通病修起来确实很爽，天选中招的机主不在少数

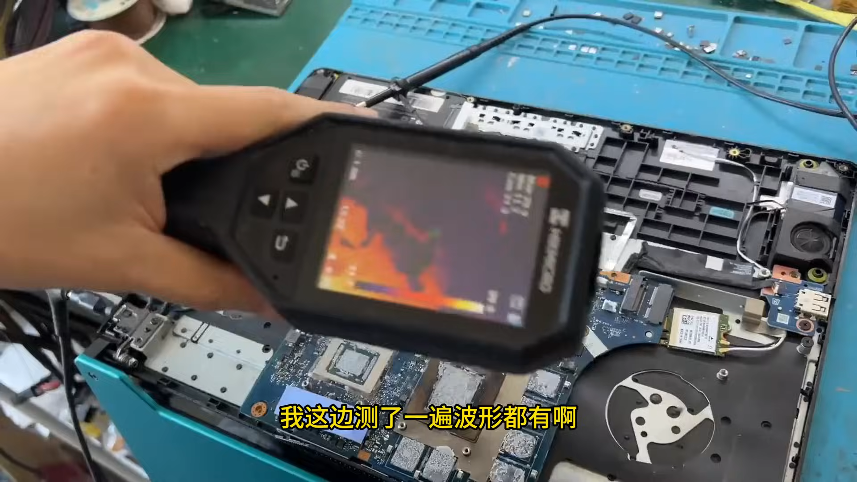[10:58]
波形都有啊看了一下也没有异常发热的点那这个供电修的就非常的完美啊显卡供电修的确实不错可惜前面的充电电路没有检查干净